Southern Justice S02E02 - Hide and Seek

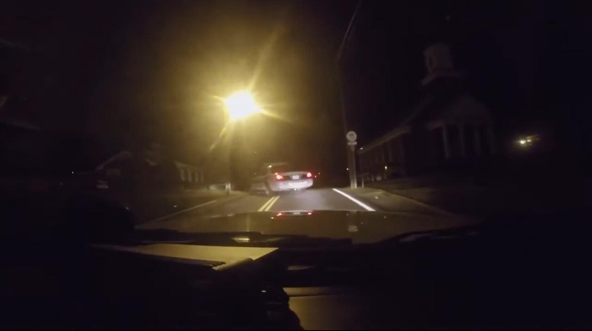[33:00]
his girlfriend's apartment complex on the edge of town we're gonna head down here and see if we can see if that information pans out and if it does then berto will be going to jail there is a vehicle there and there's lights on so that tells us there's probably somebody there